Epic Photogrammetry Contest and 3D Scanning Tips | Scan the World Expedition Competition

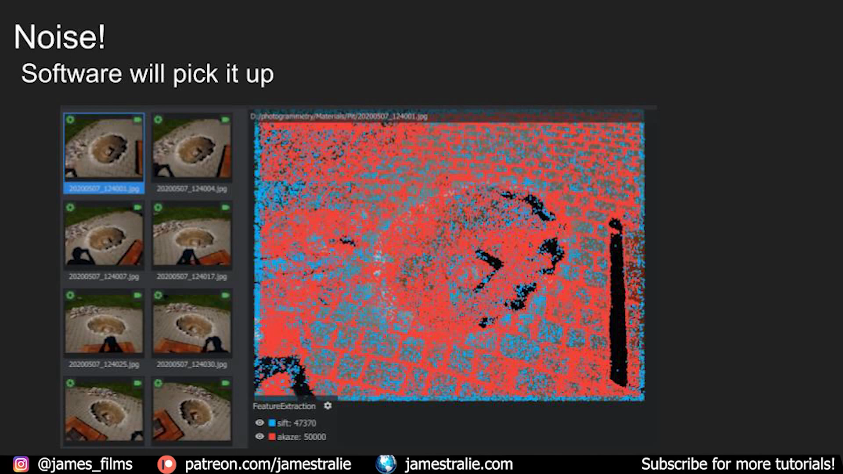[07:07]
It's very sensitive to these things and it takes it into account during calculations. Challenging objects. So photo scanning typically works best with objects that are solid and matte.